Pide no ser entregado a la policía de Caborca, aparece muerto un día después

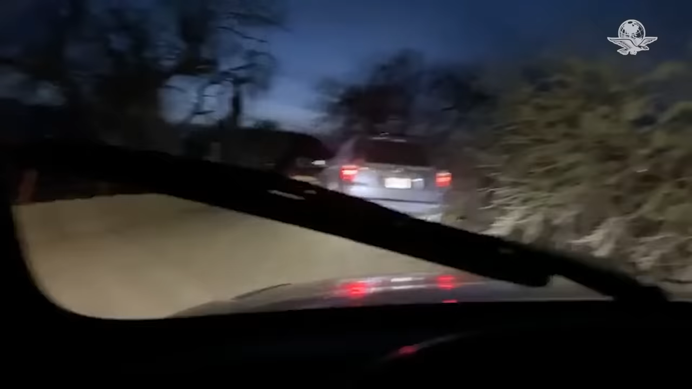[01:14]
En el lugar estaban estacionadas más de seis patrullas de la policía estatal y municipal.